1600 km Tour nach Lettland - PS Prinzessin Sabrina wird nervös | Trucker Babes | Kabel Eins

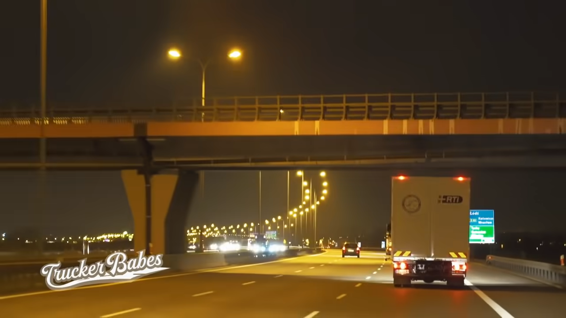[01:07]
Die Schnellstraße ist gesperrt. Und Sabrina muss einen komplizierten Umweg nehmen.
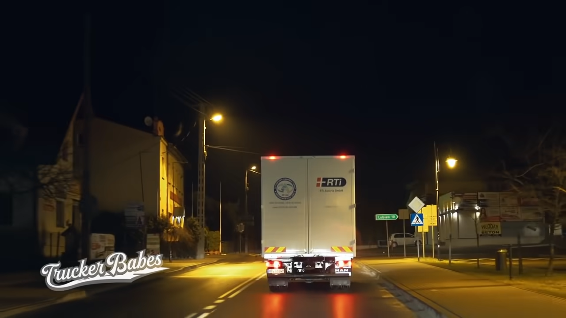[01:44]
Das ist echt gruselig, wirklich. Ey, das schaut aus, ey, hier. Die ganzen alten Häuser.
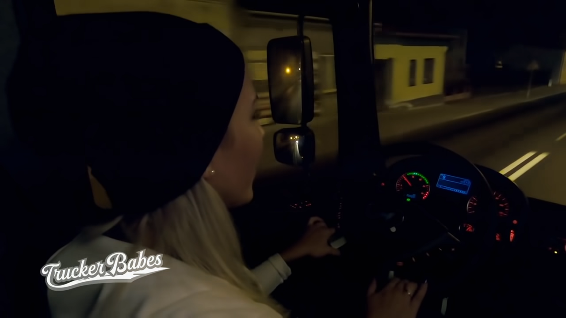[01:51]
Da könntest du ja meinen, du bist echt in einer Hexengegend oder so.
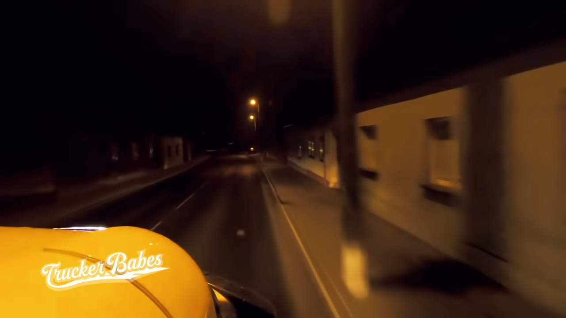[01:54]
So irgendwo am Arsch der Welt einfach.